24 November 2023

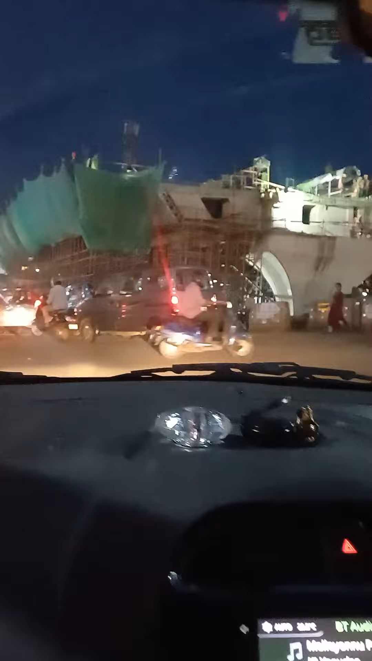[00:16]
it is over the passado there is the traffic traffic is blocked
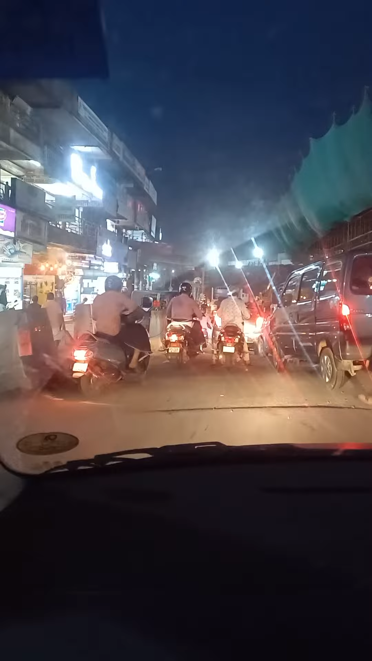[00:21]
but the traffic is behind the place here is, the traffic is blocked in Nagarath